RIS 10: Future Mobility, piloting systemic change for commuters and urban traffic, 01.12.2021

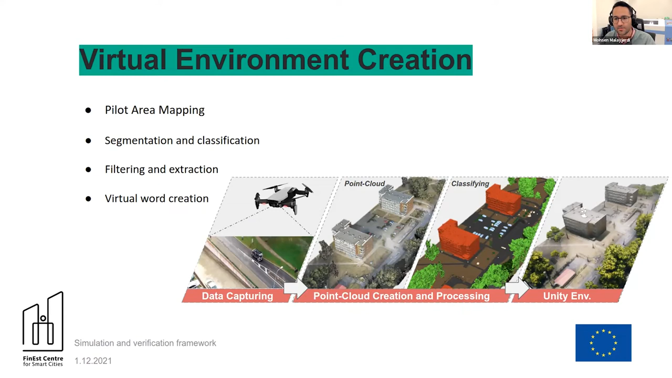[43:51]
simulator, that is SVL, because our SVL is working based on a game engine that is Unity. So basically we need to create our virtual environment on the Unity platform. So here you can see a point cloud that is separated from the ground. It's mainly, we mainly did it because we need to classify objects easily. By removing the ground, now we can just separate buildings, for example, from different vegetation and also light poles and different,
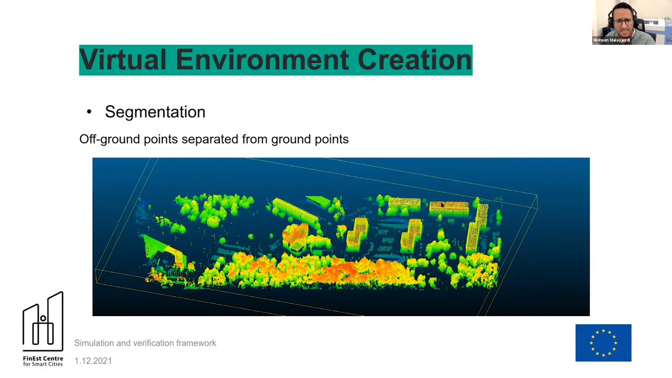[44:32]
maybe we can just filter different objects like car parked in the area or any other unwanted object in the area. This is the segmentation part. And for example, here, as you can see, here is a filtering of the parking area.